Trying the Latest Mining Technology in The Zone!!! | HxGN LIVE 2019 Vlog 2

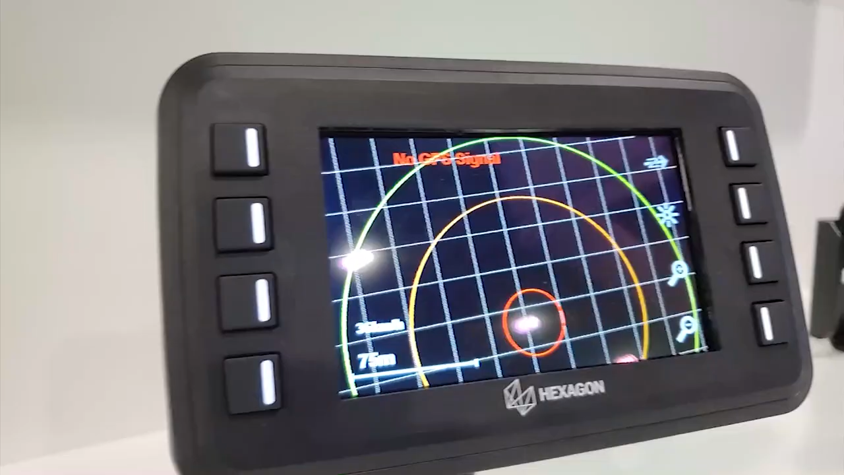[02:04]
where a person is in their proximity that you're gonna know I'm gonna try it out it's gonna be green it must be pretty safe right now I'm far enough from the cab okay